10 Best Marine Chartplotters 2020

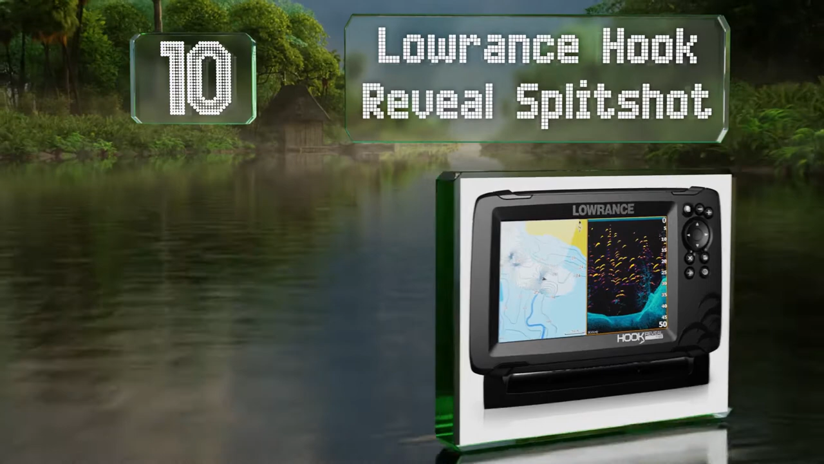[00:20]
time the lowrance hook reveal split shot features a twin screen option its 7 inch display is readable even in direct sunlight and the powerful transducer provides an accurate profile of the seabed it's good value for the price and the sonar tunes itself automatically however it doesn't include an sd card at number nine
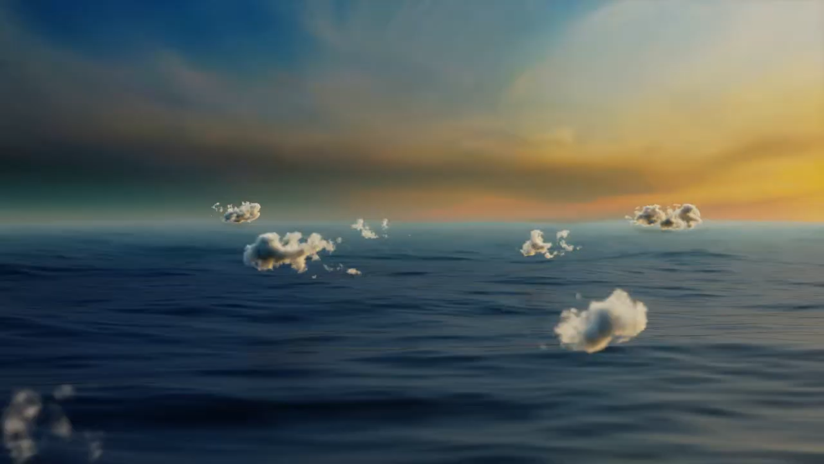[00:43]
you can get the most out of your time on the water with the hummingbird helix 5g2 a combination unit with down imaging
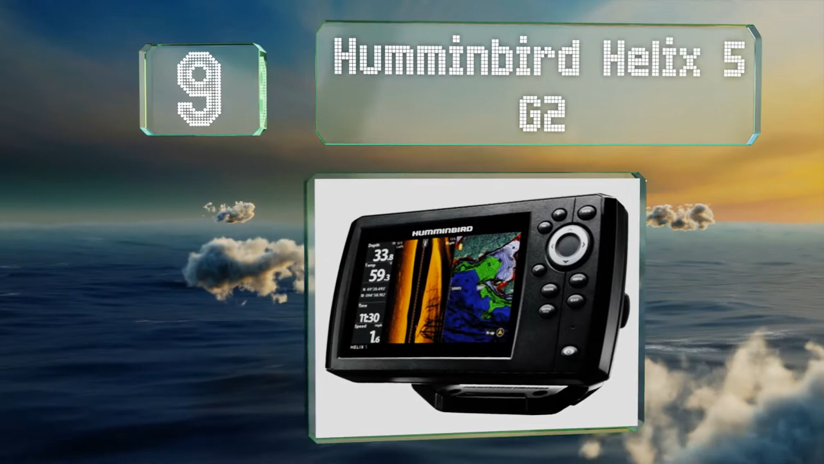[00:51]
sonar and a brilliant 5 inch color display as a fish finder it generates super accurate temperature speed and terrain readings it's equipped with an sd card slot for saving waypoints
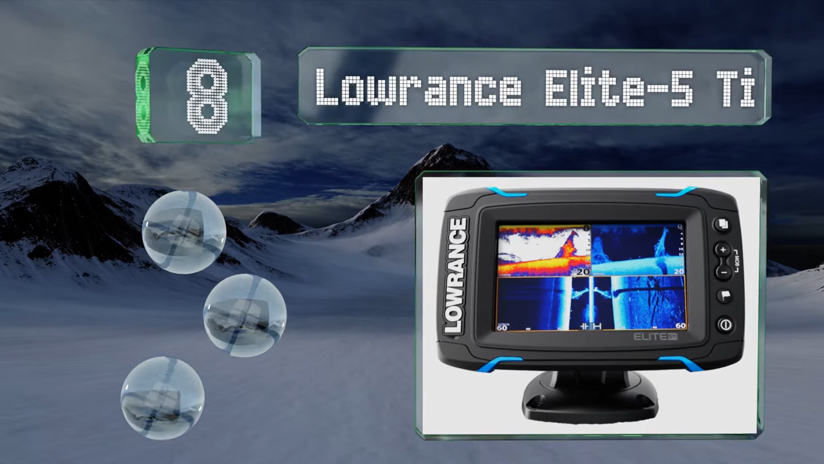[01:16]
on the lowrance elite 5 tie it has a straightforward quick release bracket for installation and offers precise temperature readings it can record your sonar
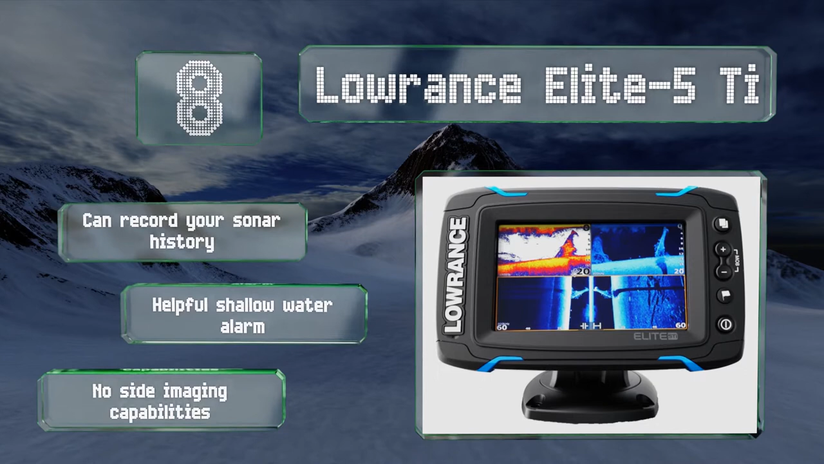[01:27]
history and includes a helpful shallow water alarm however it has no side imaging capabilities our newest
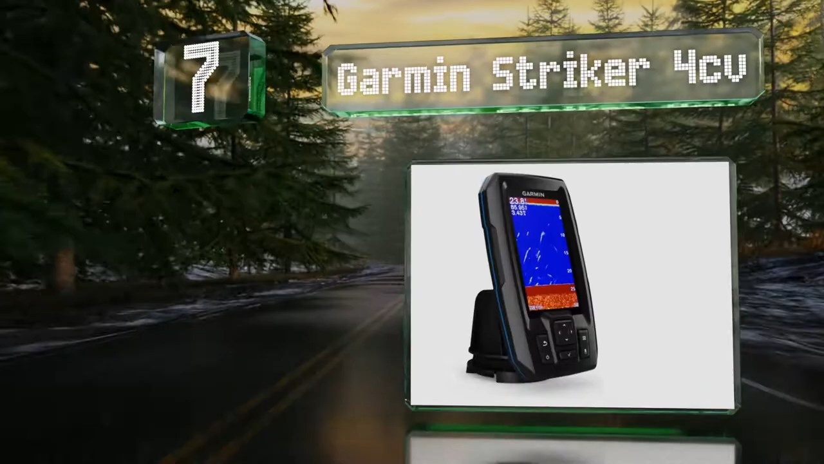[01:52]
or trying to find your way home after dark it's ideal for small vessels and you can program in your favorite fishing holes to get back to them easily it can create and store maps and is very
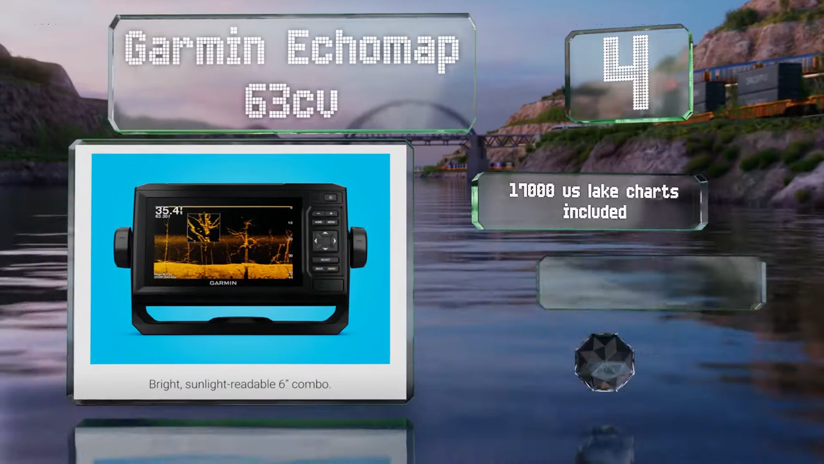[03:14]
data can control your autopilot and will integrate with your radio and ais for easy communication it includes charts for 17 000
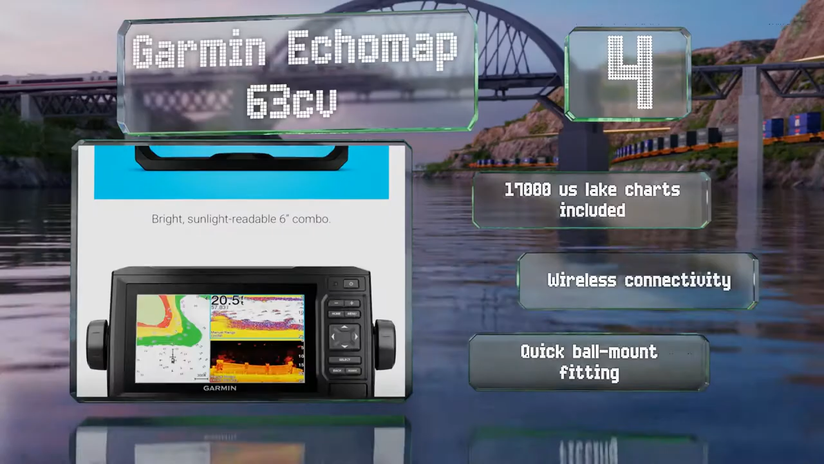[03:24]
us lakes and offers wireless connectivity it's equipped with a quick ball mount fitting nearing the top
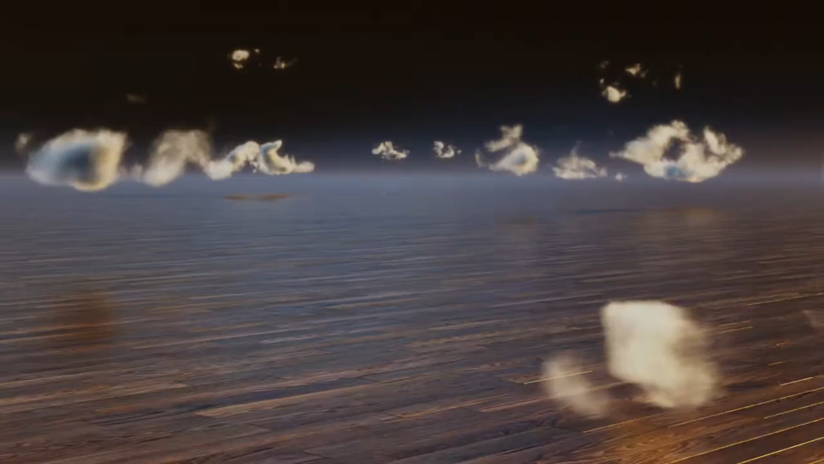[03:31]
of our list at number three with a customizable interface and a ton of maps available the information and functionality at your fingertips
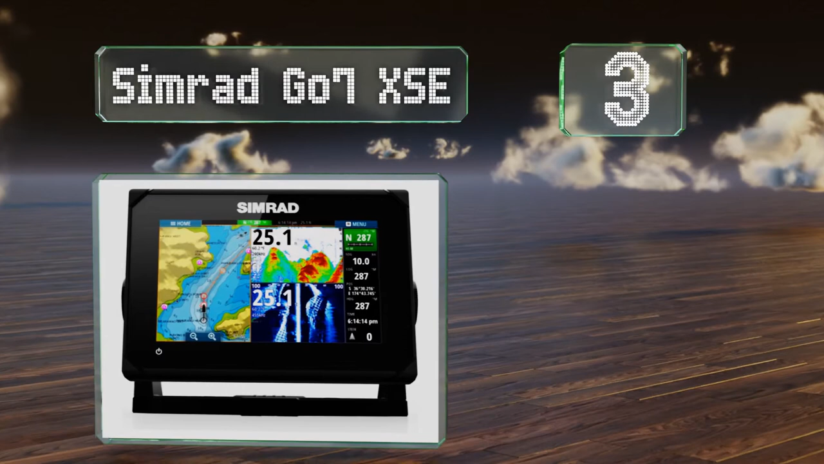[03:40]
with the simrad go7xse is impressive its fish
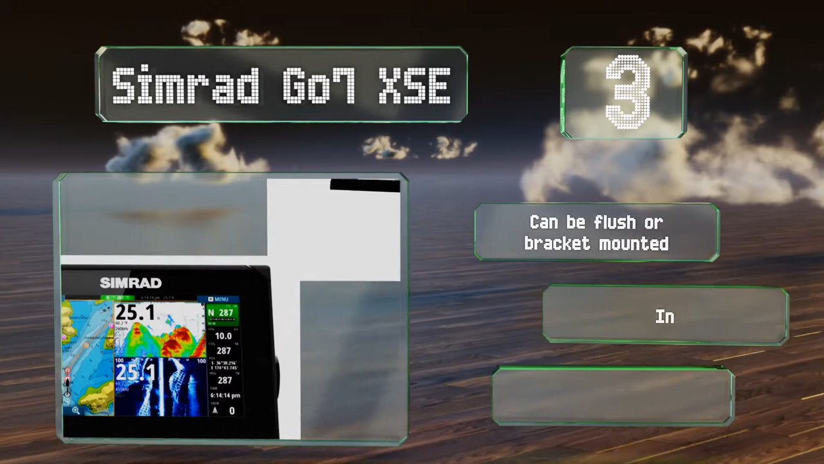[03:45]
finder is highly effective it can be flush or bracket mounted and includes
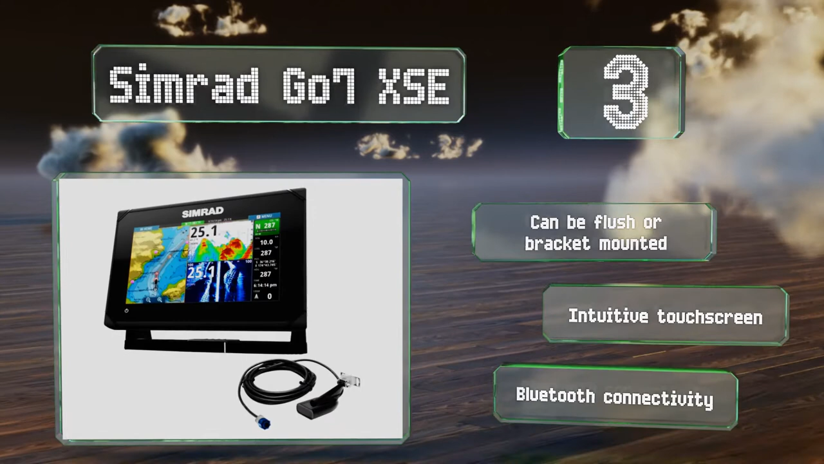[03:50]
an intuitive touch screen along with bluetooth connectivity our newest